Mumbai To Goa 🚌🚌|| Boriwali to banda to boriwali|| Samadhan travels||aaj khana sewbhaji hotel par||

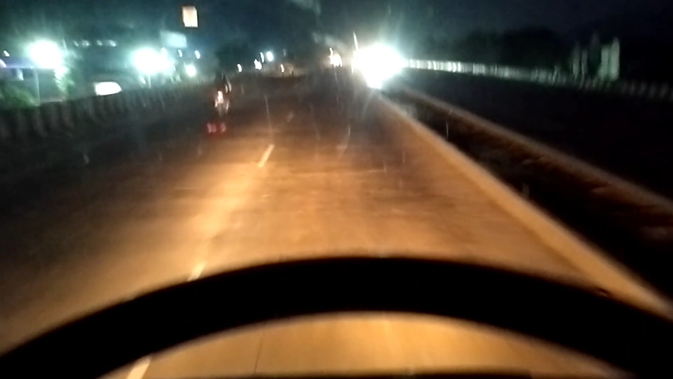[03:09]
कि दोस्तों अभी खाना खाकर हम लोग निकल चुके हैं गोवा खेलिए तो आप लोग देख सकते हैं एकदम अंधेरा हो गया एकदम रात हो गई है और यह रोड का भी जो काम है ना वह भी चालू है तो बीच बीच में डिवाटर कहीं पर बना है कहीं पर नहीं बना है तो